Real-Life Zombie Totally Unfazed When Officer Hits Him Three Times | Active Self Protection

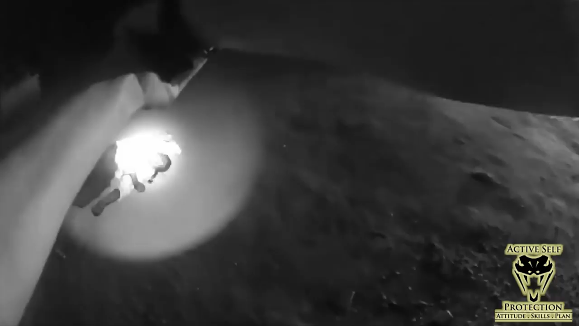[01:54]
Got suspect down. Shots fired. Shots fired. Hang on, man. Hang on.
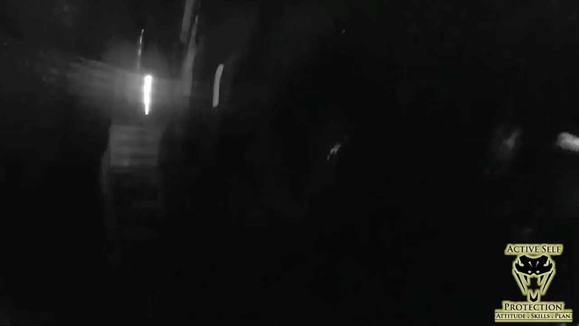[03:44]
So we go back now to the badge cam. I want to think about some of the most important things here, and I think one of the things that I want to notice is how effective his pistol-mounted light is. This is one of the reasons that most officers that I know carry a pistol-mounted light if their department allows it, because it allows him to put two hands on the gun and still see very well what's going on around him. That's the advantage of a pistol-mounted light. It lets you keep two hands on the gun, which is best for shooting accurately and fast, and it lets you see very well what's going on around you when you have a bright light on there. But he puts three shots on the guy and now has to reassess and look for a better angle. And I wanna see how good that is that he looked for a better angle, because he didn't want to endanger further the person who was the victim here.
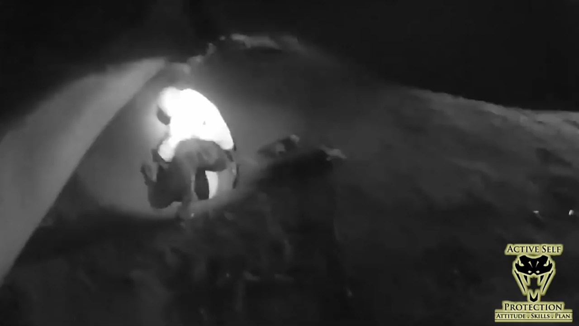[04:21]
And you see, this is a small target. This isn't a large target. He's close to probably about 3 yards, but you still gotta be able to put that really significant, vital shot in a small space, and the officer was able to do that. So I can't tell you whether officer or CCW to have the skills to get that shot where it belongs, to put it exactly where it needs to be. And that means dot torture, that means small drills, that means knowing your trigger control and your sight alignment so that you can put a really reasonable and a precision shot on target when it needs to happen.